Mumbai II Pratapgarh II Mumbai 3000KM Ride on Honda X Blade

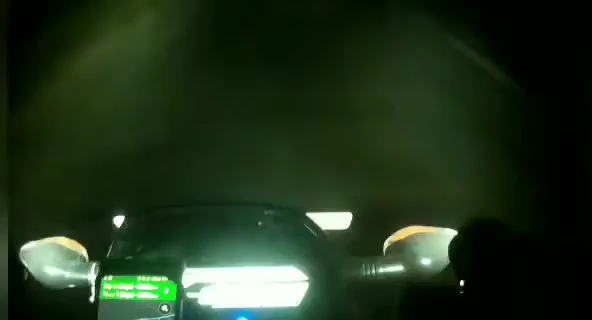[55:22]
कभी भी ये जो बैड रोड का पैच रहता है ना, वो जल्दी ख़त्म ही नहीं होता। अभी 35 किलोमीटर का जो पैच है, ऐसा लग रहा है ना जाने कब से चल रहा है, कब से चल रहा है, कब ख़त्म होगा पता नहीं।